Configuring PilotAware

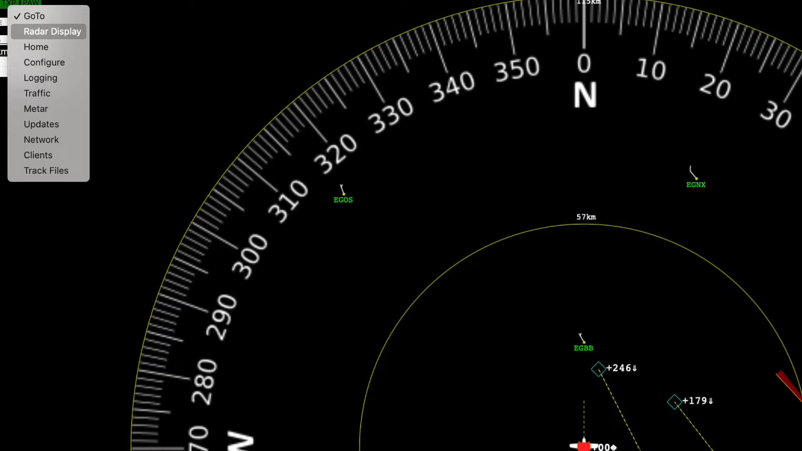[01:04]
When there select configure from the drop down menu on the top left hand corner. The first thing you need to do on the configuration page is to insert your HEX ID or ICAO code.